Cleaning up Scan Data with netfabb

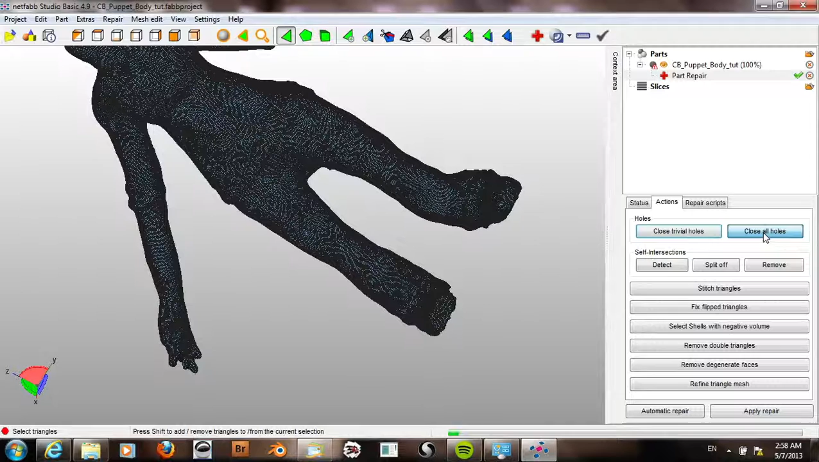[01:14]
So I'll go to Close All Holes, and then Apply Repair,
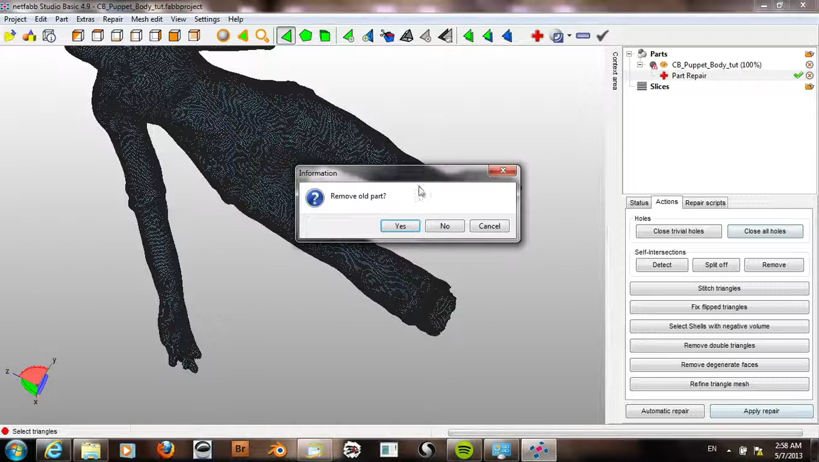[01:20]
and Remove Old Part. Alright, now go to Part,